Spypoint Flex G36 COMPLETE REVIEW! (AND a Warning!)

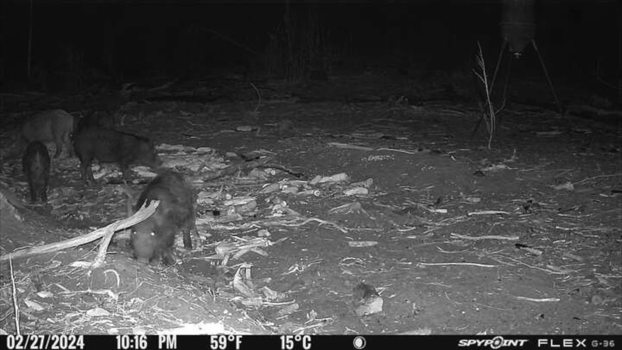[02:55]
Now, when they're transmitted to the app, they are much lower quality so that you can quickly get them and you can just get an idea of what is happening at your camera. Now, if you should see a photo that you just love and want a really clear version,
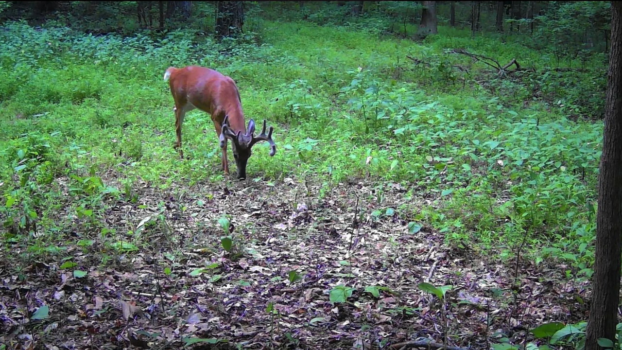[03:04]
you can request the HD version and it's $5 to get 50 of those.
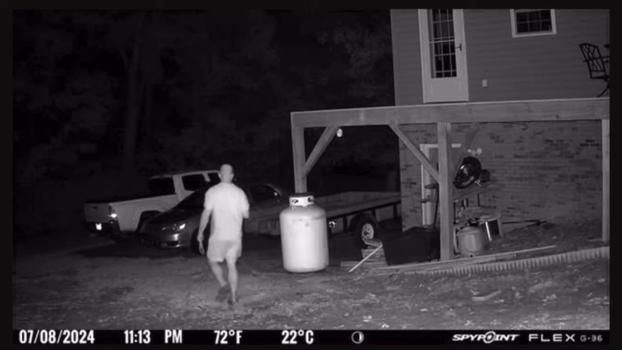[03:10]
On the video setting, it's pretty cool because it shows you like a three second snippet.
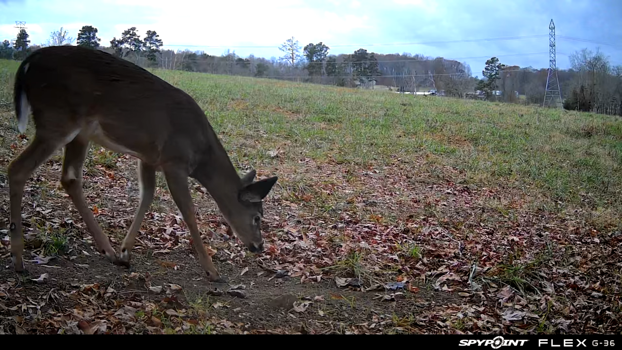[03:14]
So just like the photos, if you want the whole video,
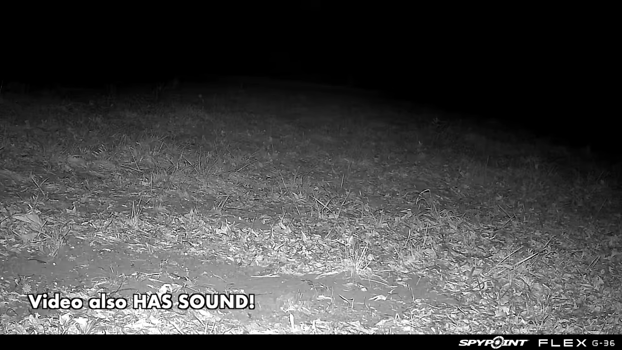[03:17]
you request the whole video and that's going to be HD as well and that is $5 for 20 videos.
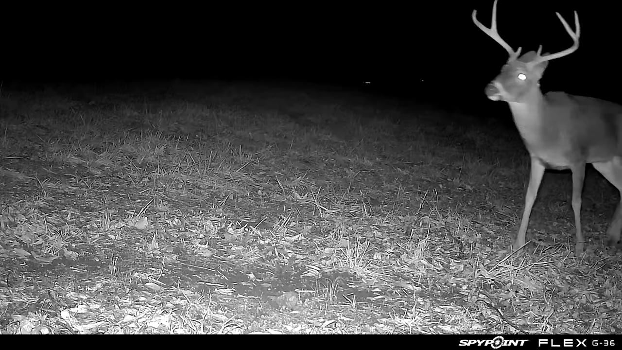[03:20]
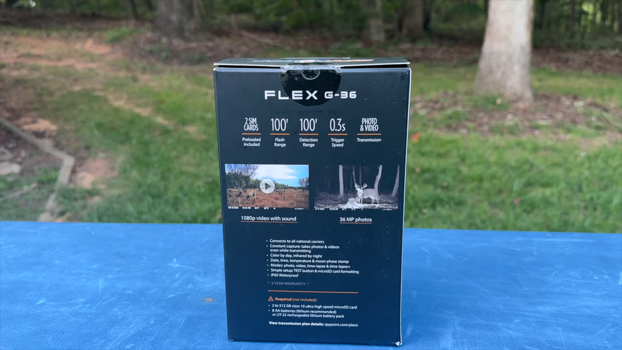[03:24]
They also advertise a flash and detection range of 100 feet.
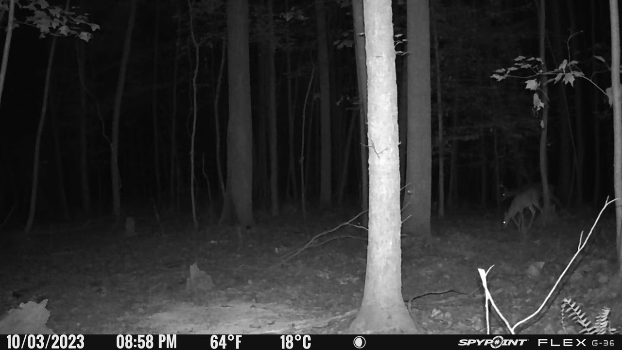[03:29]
So in this picture, you can see these deer are probably about 30 yards, which is close to that 100 feet range.
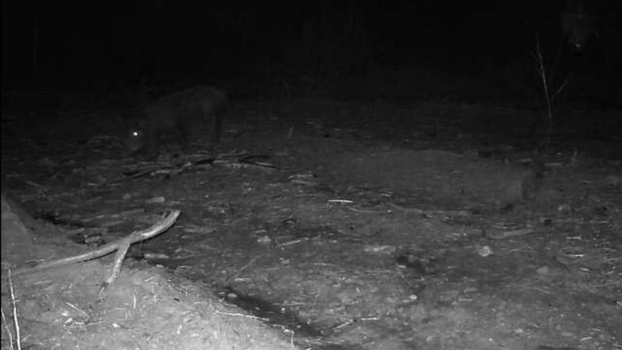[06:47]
So every 40 seconds, it was transmitting photos to our app. We looked at the settings. It still said six times a day.